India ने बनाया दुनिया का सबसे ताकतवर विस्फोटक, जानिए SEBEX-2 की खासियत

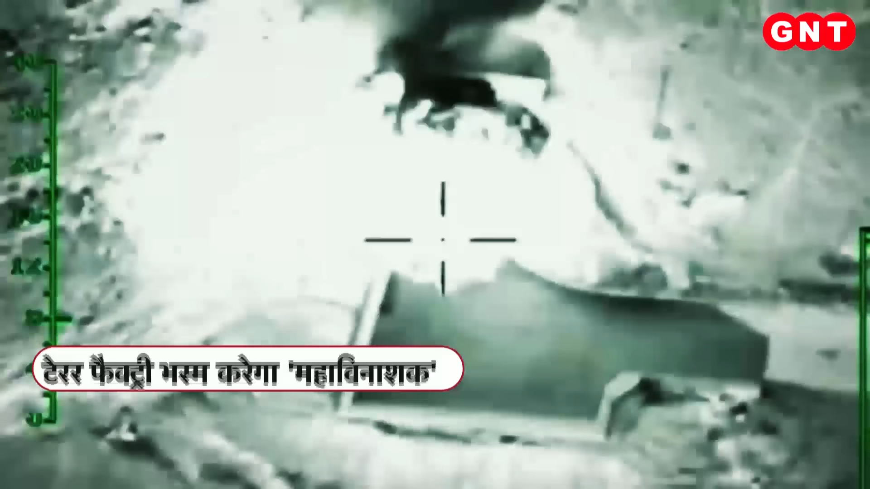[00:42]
JOO EK PAL MEN BADAL DEEGA YUDDKI DISHAH OR DASHAH
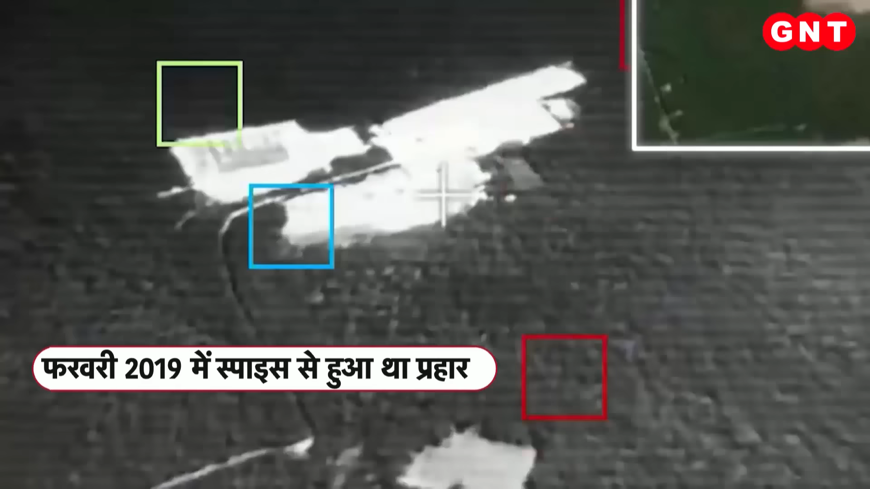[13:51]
It will also be the bomb that will be the bomb. Spice Boom کے ذریعے سب سے سورکشت چکانے کو آسانی سے مستانابود کیا جا سکتا ہے
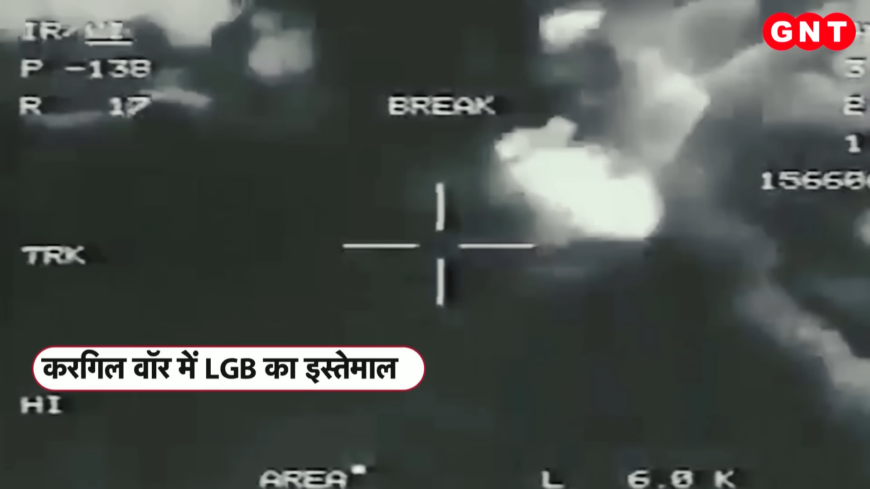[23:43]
tiger hill پر حملے میں میراج دو ہزار ویمانوں کا استعمال کر دشمنوں کے ٹھکانوں پر laser guided bomb گرائے گئے تب وائیوسینا کی اور سے کیے گئے ہوائی حملے کی نگرانی تات کالین وائیوسینا پرموک انیل یشون ٹپنیس نے خود ایک ویمان میں بیٹ کر کی لیزر guided bomb کا استعمال بہت سیمیت کشیتر کو تباہ کرنے کے لئے کیا جاتا ہے اس طرح کے حملوں میں فائٹر جیٹ اپنے